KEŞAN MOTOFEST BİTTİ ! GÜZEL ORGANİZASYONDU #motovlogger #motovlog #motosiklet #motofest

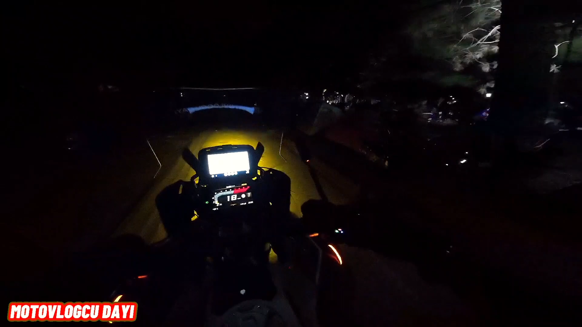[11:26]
Vallahi Keşan Motofest birincisi ama güzeldi.
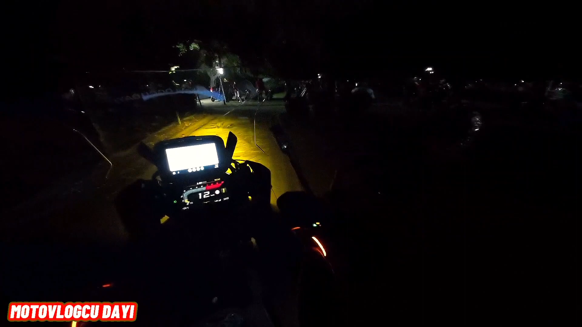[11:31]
Ben şimdi şunun bir şeyini yapayım abi. Kulaklığımı açayım, kulaklığıma konuşsun. Bağlandın mı Bluetooth? Şimdi biz nereye gideceğiz abi? Nereden gideceğiz? Şuradan gideceğiz. Şöyle açayım abi. Oo! Her tarafı aydınlatıyor.
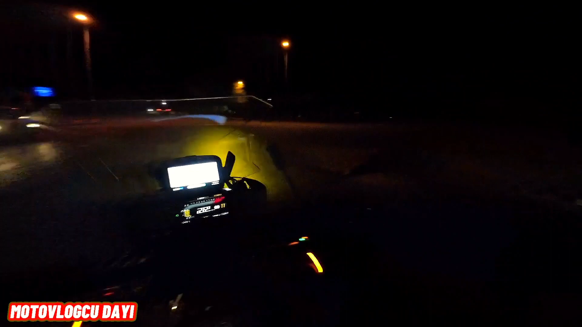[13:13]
Evet, Tripmate'de görüyorsunuz hemen bağlandı. Abi çok faydalı şeyler yapıyoruz ya. Bak şimdi bak.
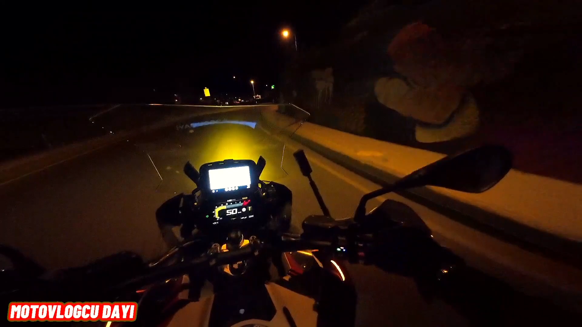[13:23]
Oğlum bu ne biçim bir yol girişi ya?
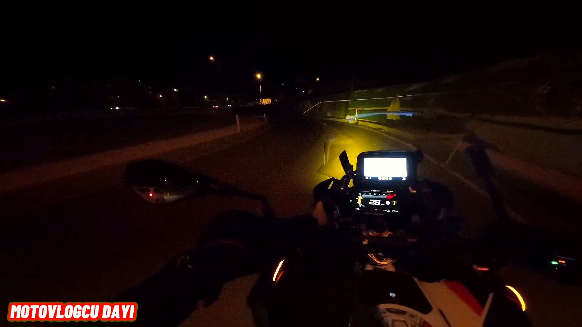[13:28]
Allah Allah, sağa sola bir şeylere dönüyor ama neyse.